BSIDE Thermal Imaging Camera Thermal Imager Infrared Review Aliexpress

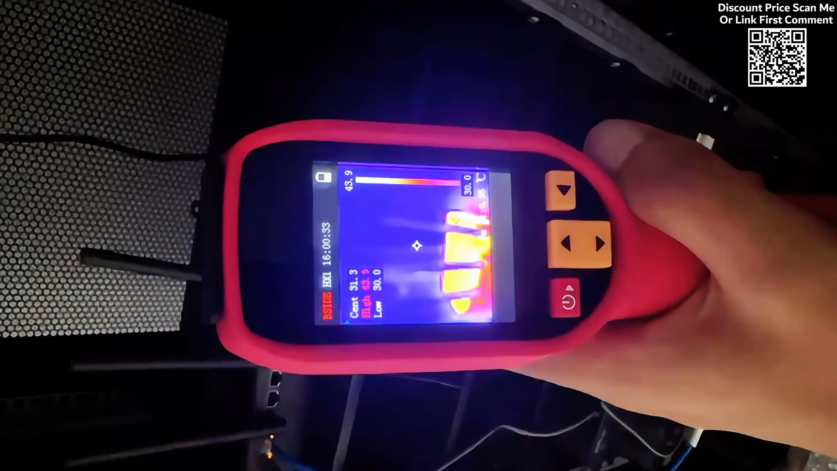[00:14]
On screen: scale bottom 30.0°C
Available on AliExpress, this device offers a range of advanced features,
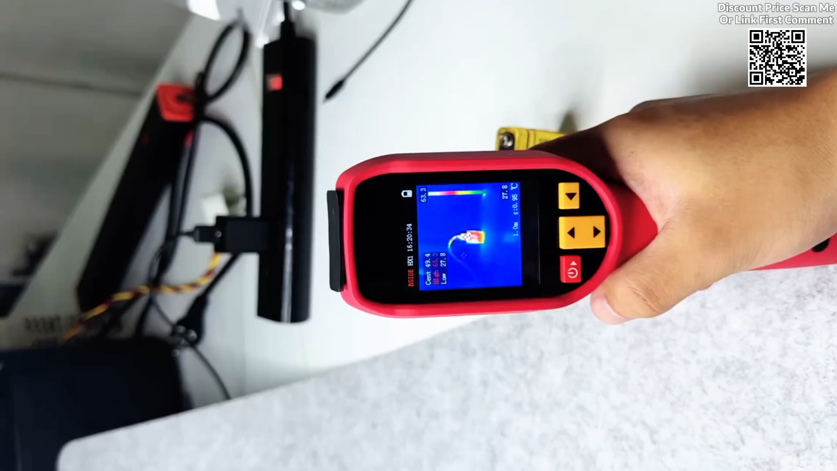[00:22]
electricians, and maintenance workers seeking to enhance efficiency and accuracy in temperature diagnostics.
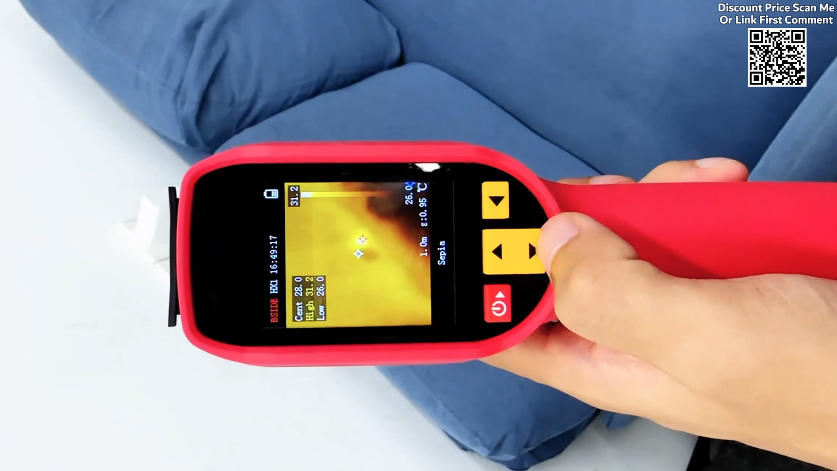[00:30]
Equipped with a laser pointer, the device enables users to quickly and accurately position the area of interest. This feature significantly enhances efficiency when inspecting complex systems or large areas by ensuring the user can focus on the correct spot immediately. The BSI-DE Thermal Imager offers 15 pseudo-color modes,
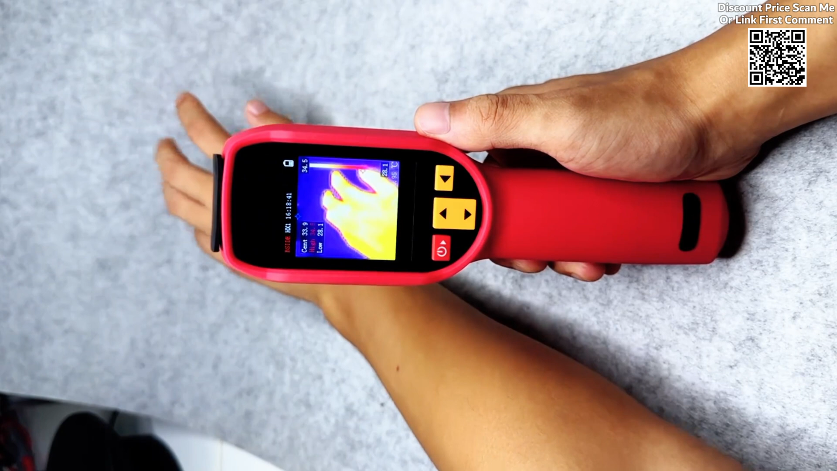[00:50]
providing users with a range of color palettes to display temperature data. This flexibility ensures that users can select the most suitable mode for their specific application, making temperature differences stand out for clearer detection.